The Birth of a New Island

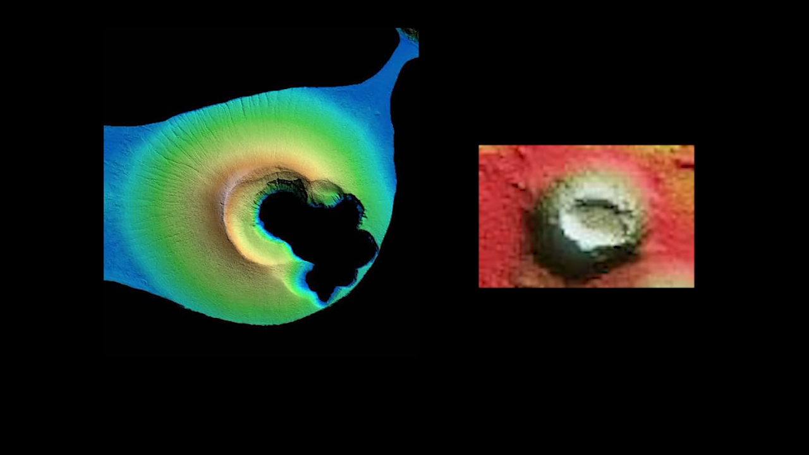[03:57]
and three-dimensional topographical maps led Jim and the team to make some pretty stunning preliminary conclusions.